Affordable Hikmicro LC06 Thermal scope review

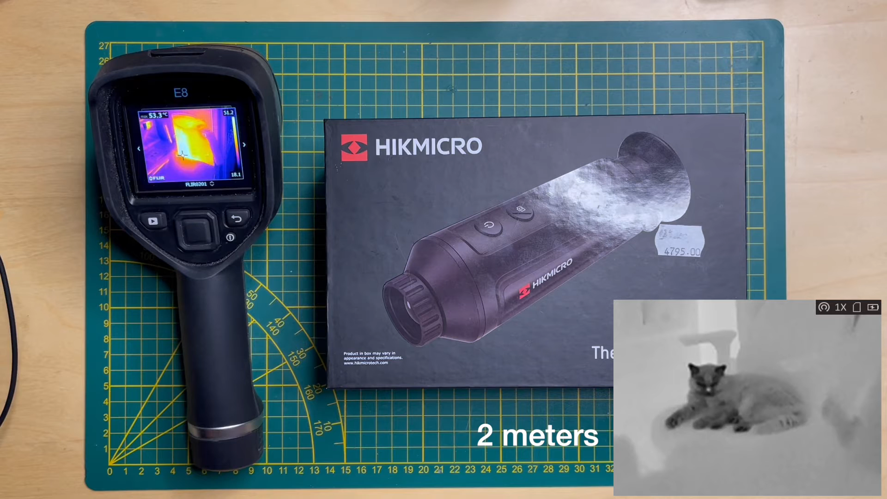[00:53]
Then there is a recognition and identification ranges. You can recognize that it's a rabbit in 16 meters and identify which rabbit it is, is it yours or from your neighbor, at about distance of 8 meters. When it comes to the person you can see the person from around 230 meters, 57 meters is the recognition distance and 28 meters is the identification. The vehicle you will spot at around 550 meters and I must say I think it's it might be a bit higher than that.
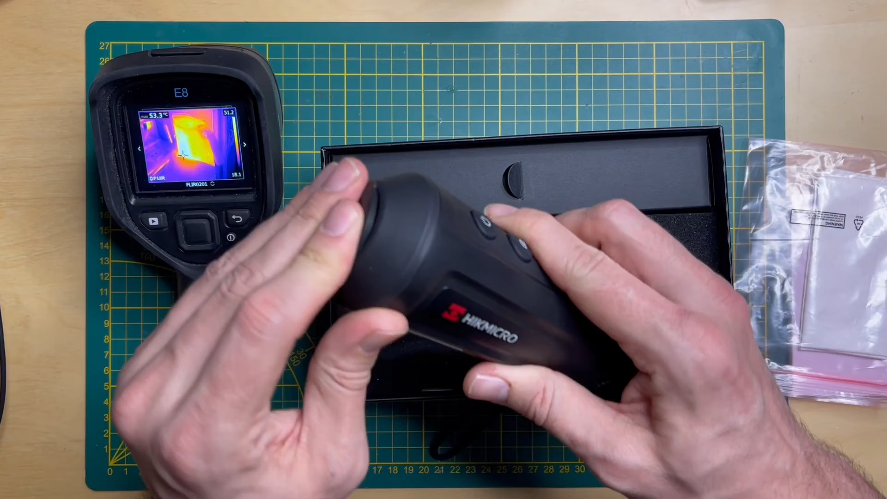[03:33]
Yeah so it's better to say that it does not have a rangefinder. There is an on-off button. You can take the picture with this button. There's a menu button but you have to hold it and wait for it in maybe ten seconds or so. And then there is a zoom button which gives you... I'll show you how it works. I think it gives you two four times digital zoom.
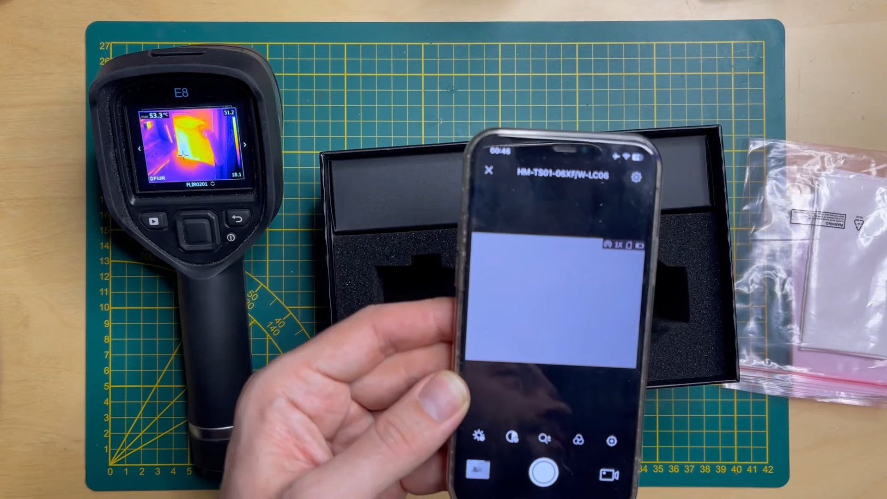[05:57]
But if I look through the scope I can quite clearly see what's going on there. And I'm looking at the kettle at the moment and the temperature of the kettle I think it's gonna be around yeah 35 degrees. I've measured this maybe ten minutes back not more than that. And it was 53 so I would say yeah
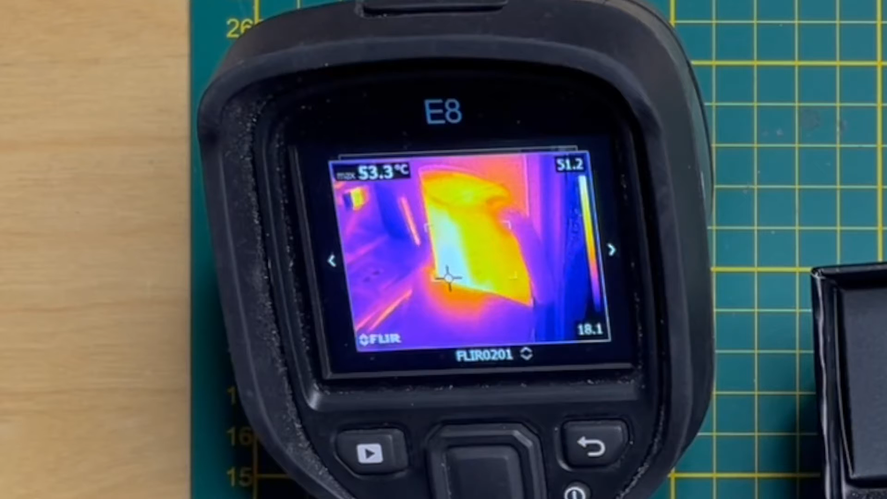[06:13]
On screen: max 53.3°C
about I would say maybe 40 38 degrees Celsius. This is how you can see it.
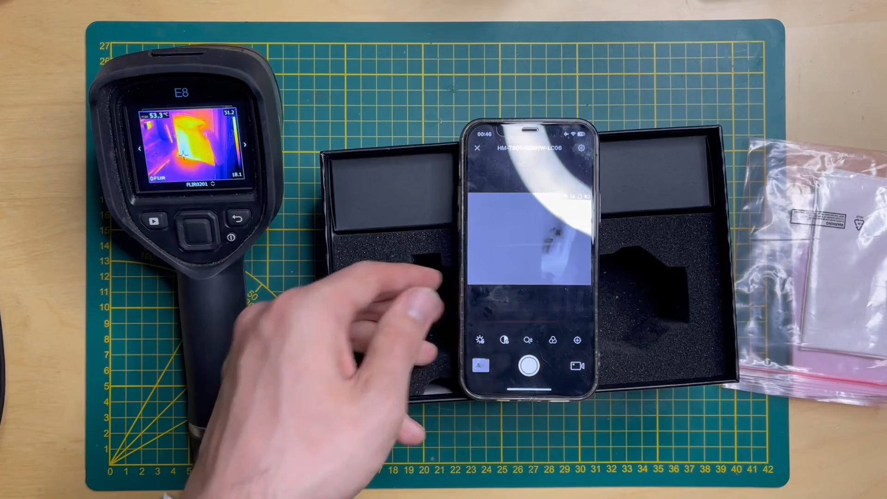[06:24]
And now this is how the menu looks here. Basically you can adjust, I think it's the brightness. It's in the middle. You can adjust the contrast.
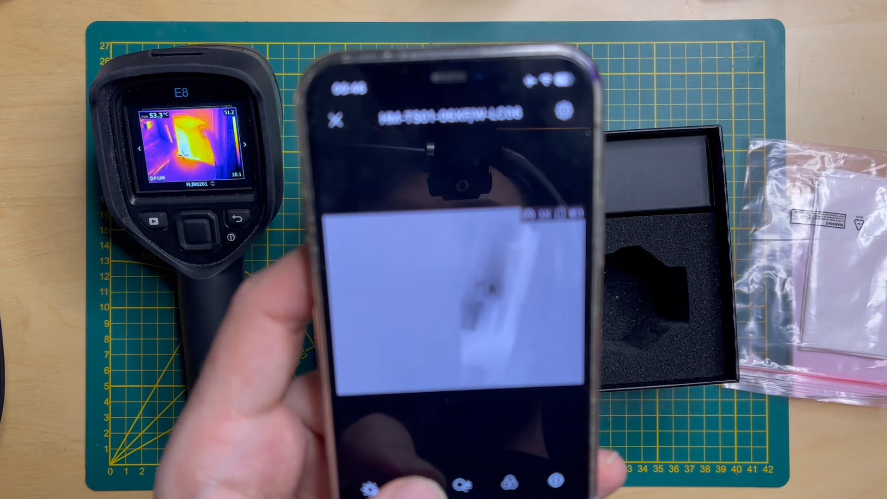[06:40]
You can adjust the zoom. Okay it's two and four only.
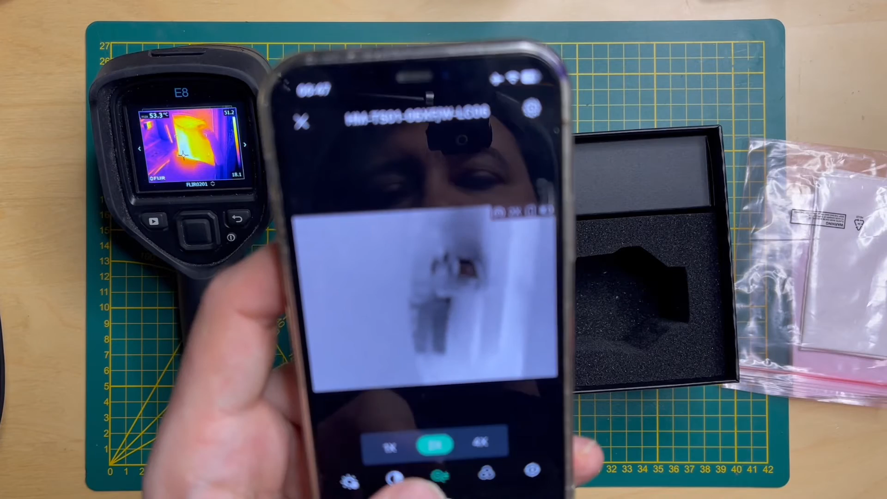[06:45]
Not six. And yeah it looks like. And then you have different modes. This is nice.
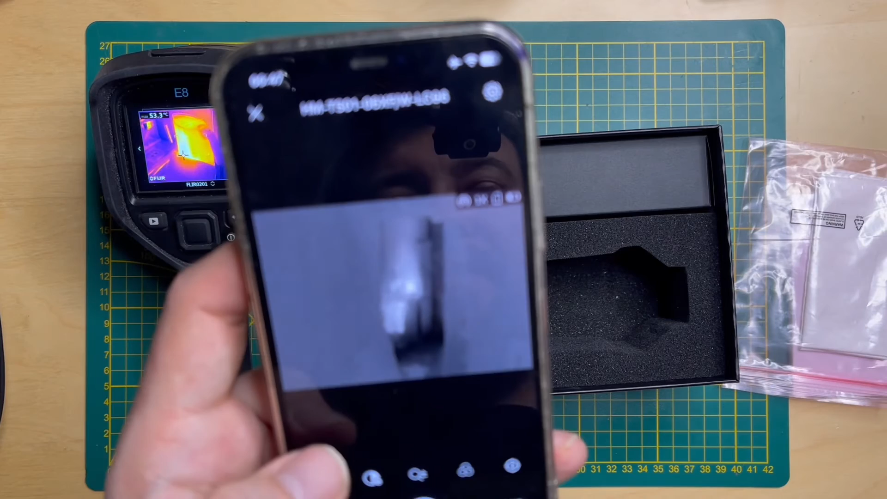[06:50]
You can get the white hot. You can get the black hot. Actually I really like the black hot and why I can show you if I look at the different subject here.
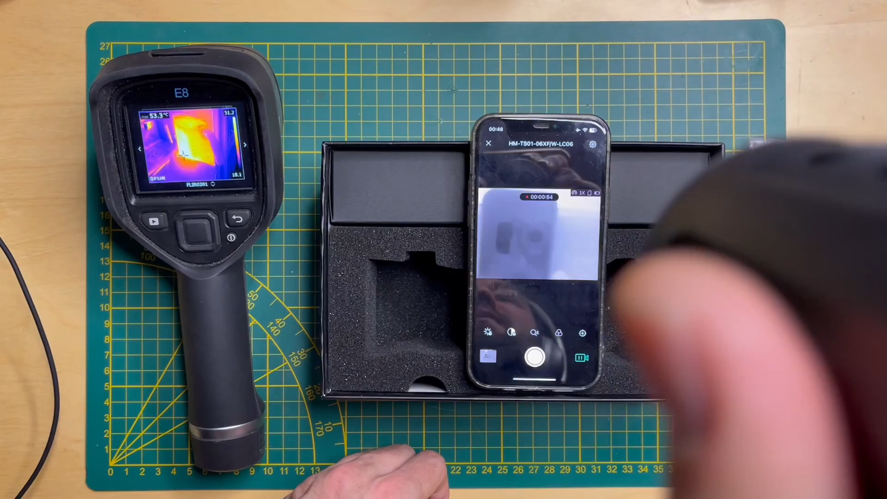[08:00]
I don't know if I can show you how it. What you can see on the screen. The TFT display inside the device is quite decent I would say.
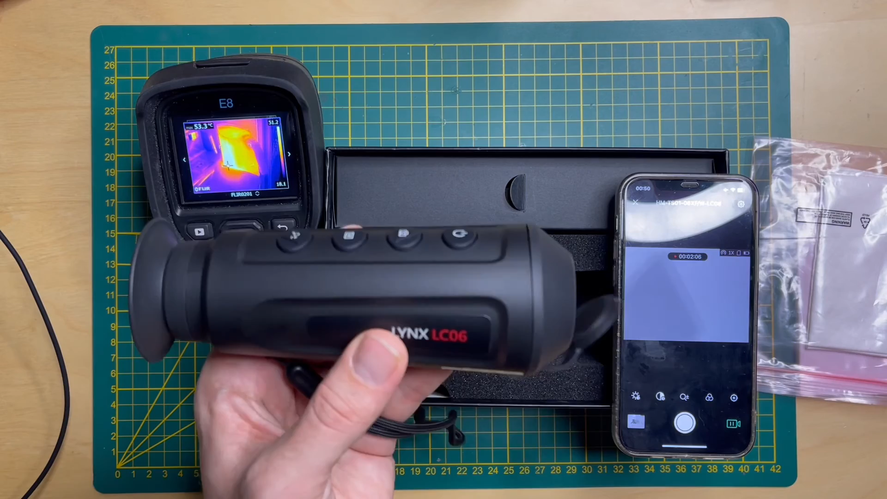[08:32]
You could see that the refresh rate is quite high. So yeah. The performance of this thing is quite nice. The battery time I think is around two hours. Depending on how you use it of course. Some people say they could use it for up to six hours. But they turn it off all the time. So yeah. Please share your thoughts in the comments down below. If you have experience working with this one. Tell me what you think. I'm actually looking for someone who have been able to hack
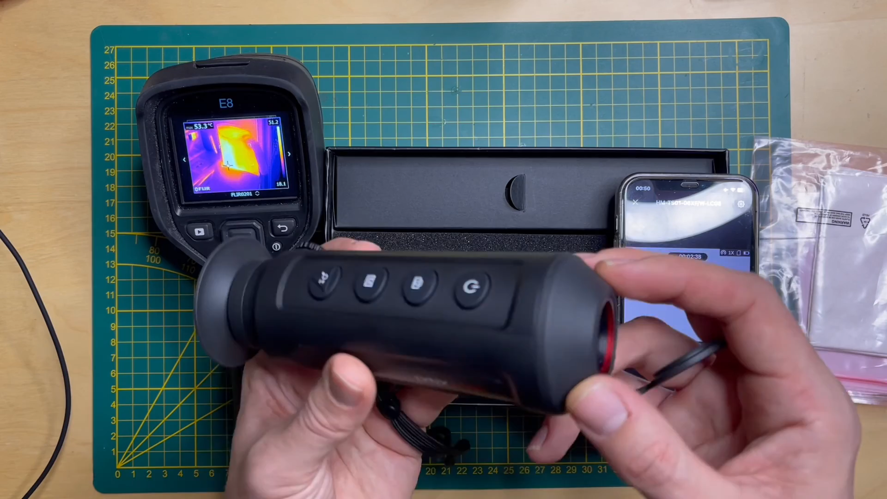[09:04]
this little lens and make it adjustable focus adjustable. I don't know if there's a lot of sense in doing this. But yeah. If you have knows if you know someone or if you know how to do it. Please leave your ideas or comments down below. It would be really really nice if the community knows this. And of course consider subscribing to the channel. Hit the like button because this will help me get more reviews of these nice devices. On this one I'll say thank you so much and goodbye.